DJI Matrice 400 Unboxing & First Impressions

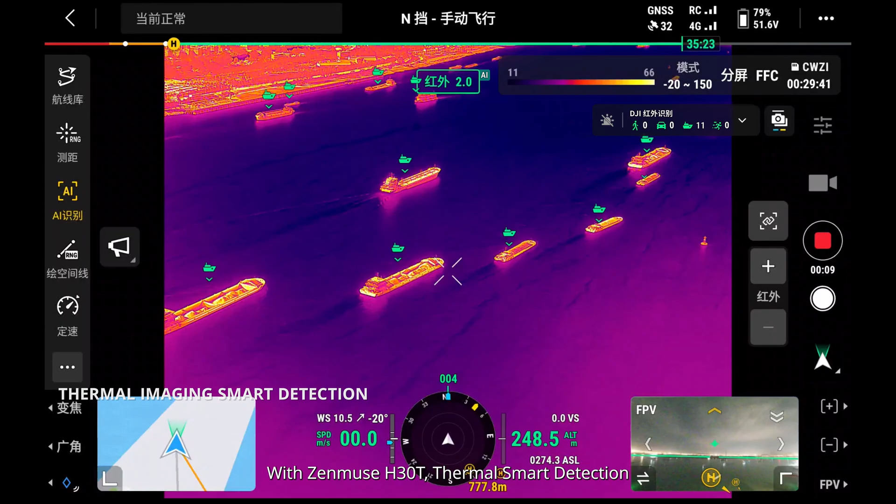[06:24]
One of the more interesting features that they've introduced with the H30T is that you can use its infrared camera to be able to do the same. All right, so I can see that the 400 here carries over those impressive artificial intelligence features on the Matrius 4 series.